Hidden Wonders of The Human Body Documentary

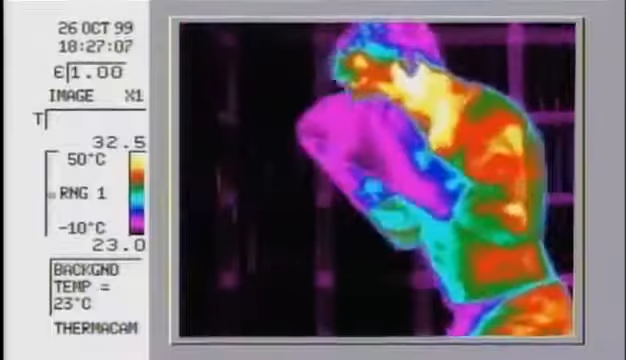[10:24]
This heat-sensitive camera shows in red and yellow, the hottest areas on a body in action.